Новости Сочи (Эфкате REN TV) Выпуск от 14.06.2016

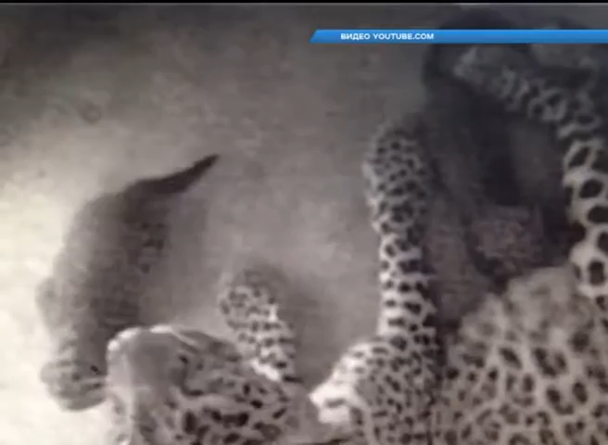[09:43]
Это уже третье потомство, которое приносит дикая пара в Центре и второй случай рождения трех котят в одном помете. По словам главы Минприроды России Сергея Донского, это говорит о хорошем физическом и психологическом состоянии крупных хищников.